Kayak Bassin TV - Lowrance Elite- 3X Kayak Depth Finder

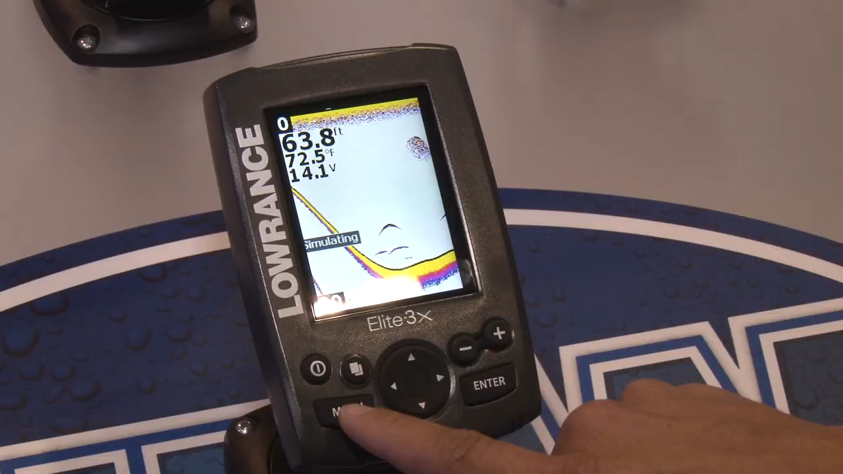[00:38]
On screen: depth 63.8 ft, water 72.5°F
So not only is it a big value, so a guy gets color, you're also seeing now with color, you're able to see fish right on the bottom instead of shades of gray.
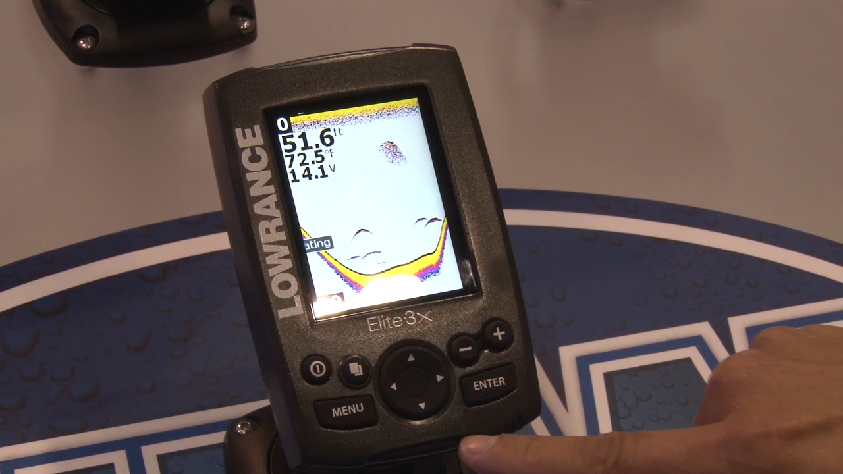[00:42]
On screen: depth 51.6 ft, water 72.5°F
Is that a fish? Is that bottom? Now you have two different colors, easy to see.
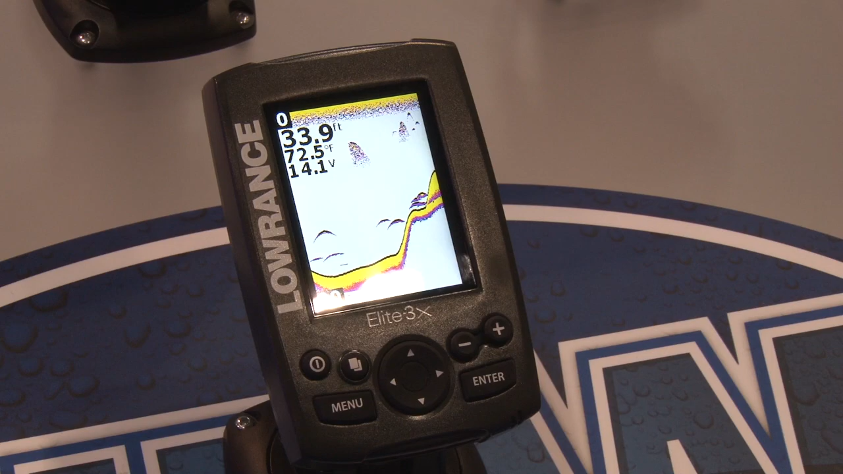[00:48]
On screen: depth 33.9 ft, water 72.5°F
Sunlight visibility is gigantically improved. Alright, so let me stop you for two seconds because I know the thing that's running through everybody's mind at home,